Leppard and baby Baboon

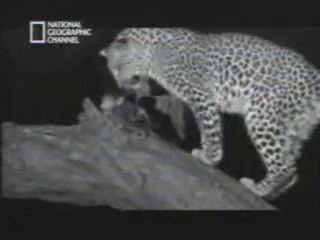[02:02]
Lakadima's eyes never left the baby for hours,
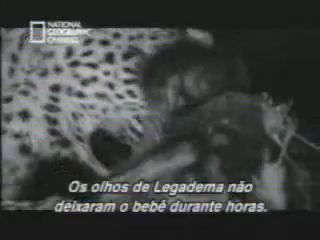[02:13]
and strangely, this newborn started following her everywhere. Her mother, reaching out to her, most likely imprinting on his new surrogate mother.
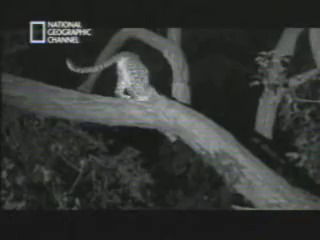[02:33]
Lakadima seemed to be caught up in her own internal conflict. A young leopard at a confusing crossroads of life, torn between being a predator and an inquisitive cub.
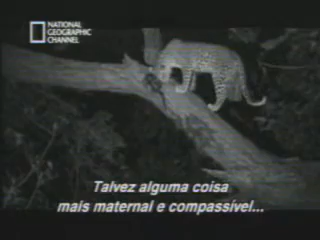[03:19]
Perhaps something more maternal and compassionate started to grow within her at that moment.
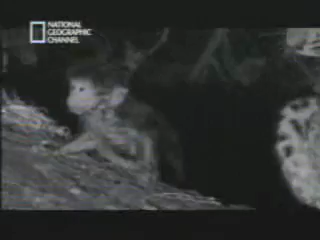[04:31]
It was the cold that finally made the baby baboon go quiet.